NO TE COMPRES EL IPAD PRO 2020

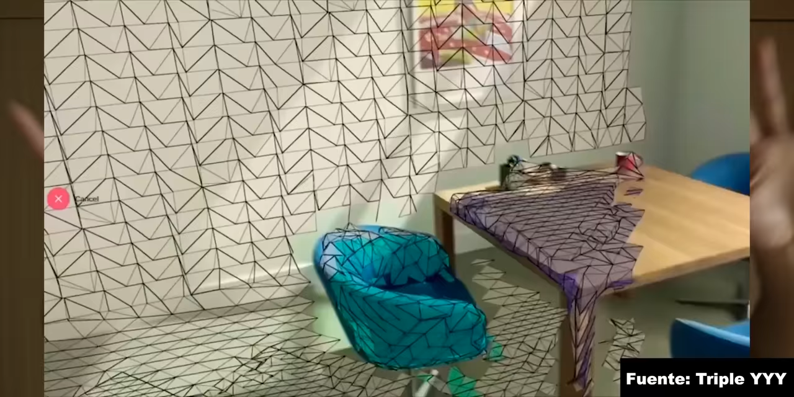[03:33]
cosas así en plan de un espacio interior que necesites, pues eso, ¿no?